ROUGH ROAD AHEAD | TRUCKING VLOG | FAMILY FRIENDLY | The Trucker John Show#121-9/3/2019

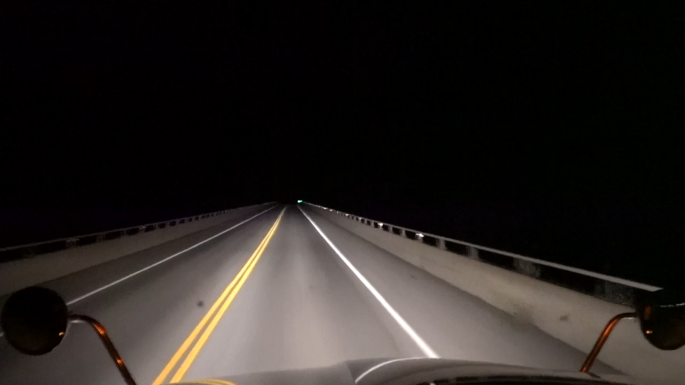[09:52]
This is the first of two bigger bridges that go over the lake. I think I'm just gonna drop and hook this trailer and just go over to the little jolly truck stop right there and shut it down, because I don't have any scheduled loads after this one. I got a maybe, but it won't be for tomorrow, so I think I'll shut her down there.
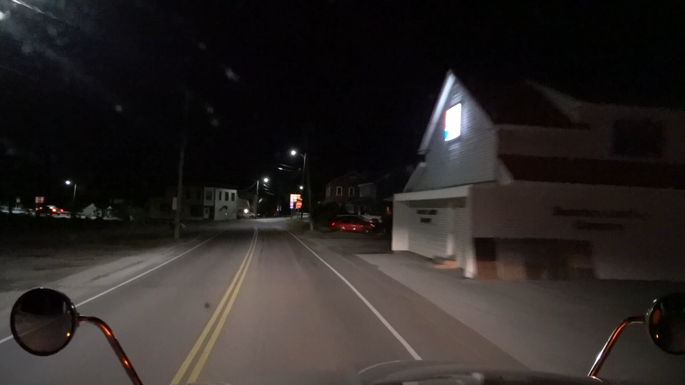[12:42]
And we're coming into the little town of Swanton, Vermont.
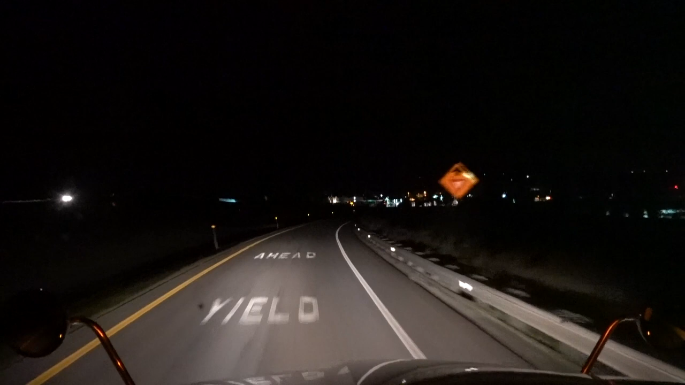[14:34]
Let's take a peek at that little truck stop down there. And straight ahead, I know you probably can't see it. Let's see if I can see any parking spots in there. There's a couple, it looks like. Oh yeah, there's a couple spots in there. We go down and do our drop and hook and get back up there.
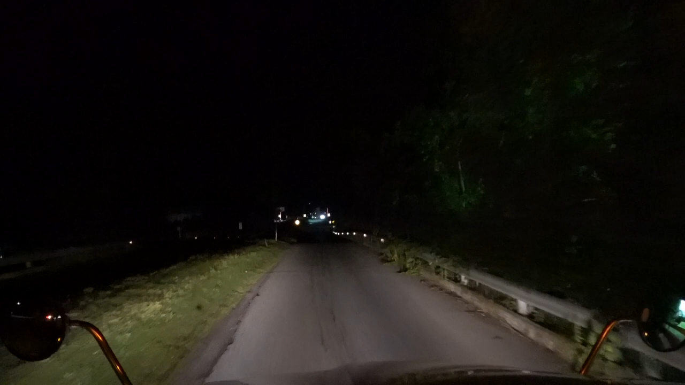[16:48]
Yeah, let's see if they got a dock door open for us tonight.
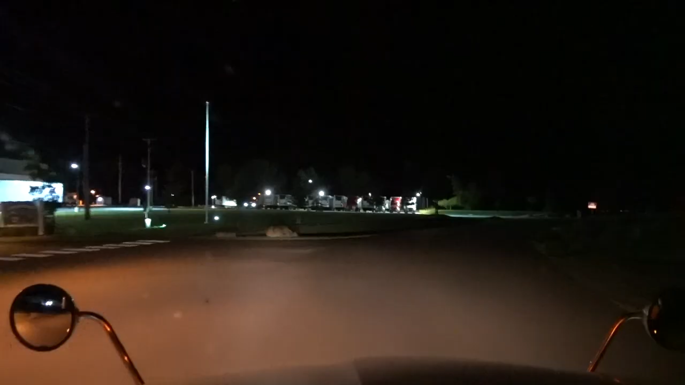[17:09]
Well, I see there's a lot of prime trucks in here tonight.
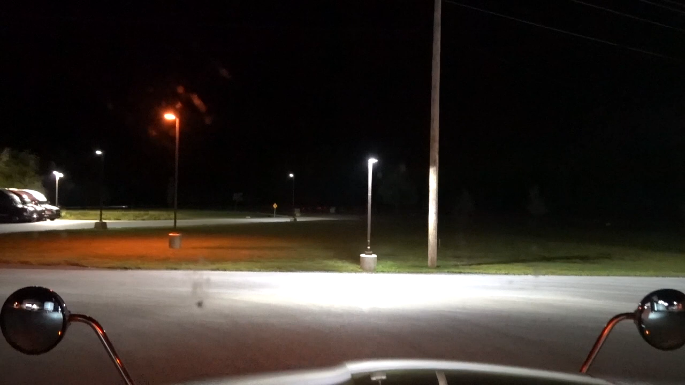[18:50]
Well, it's a lot drier here. Last time we were in the same dock. This is the dock with all that garbage sitting by it. You gotta get straightened out. Yeah, they built this new warehouse here just for receiving this stuff. Put in nice docks. Fancy. Nobody ever bothered painting any lines on the concrete.
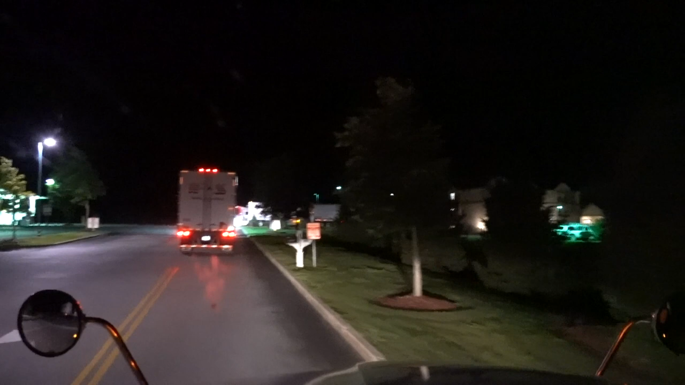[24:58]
Okay, this guy's probably gonna park, so give him some room here. Maybe not.
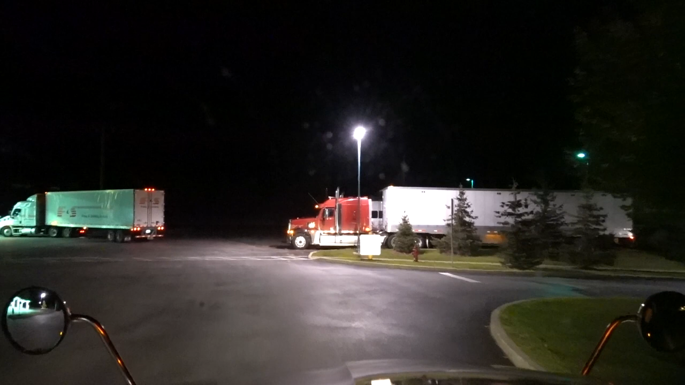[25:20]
This is going. This is getting fuel, I don't know.